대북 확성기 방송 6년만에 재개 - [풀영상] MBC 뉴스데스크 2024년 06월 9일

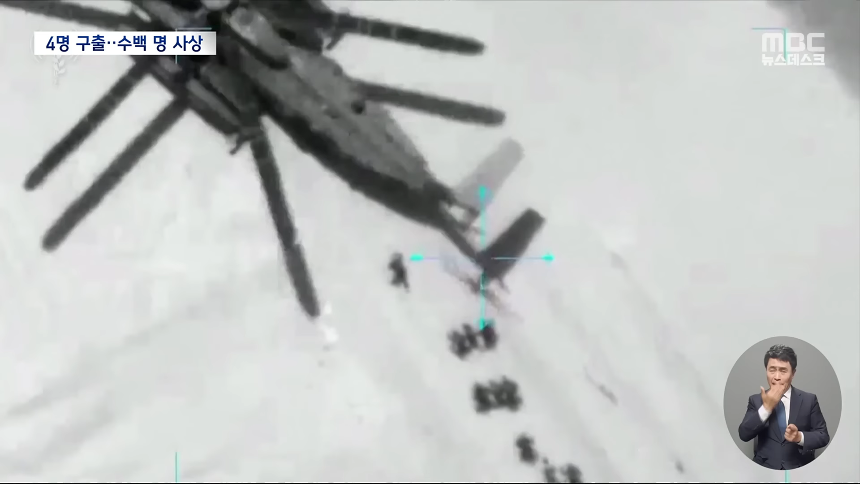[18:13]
이스라엘 군은 현지 시간 8일 가자지구
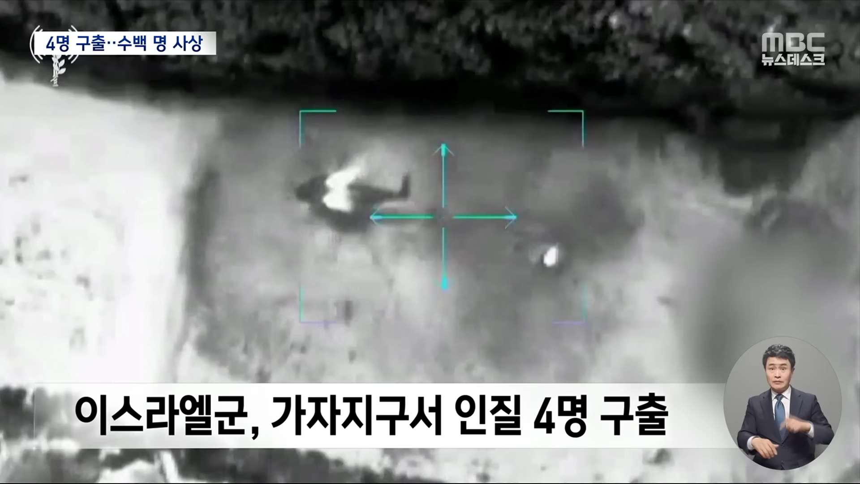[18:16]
중부 누세이라트 등에 있는 하마스 은신처에서 남성 3명과 여성 1명을 구출했다고 밝혔습니다.